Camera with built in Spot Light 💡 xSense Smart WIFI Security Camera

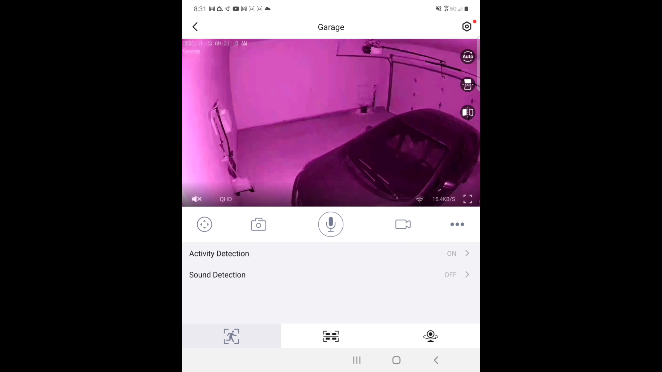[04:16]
Which actually turns on the infrared lights. But you can also go into the settings and turn on the white lights as well.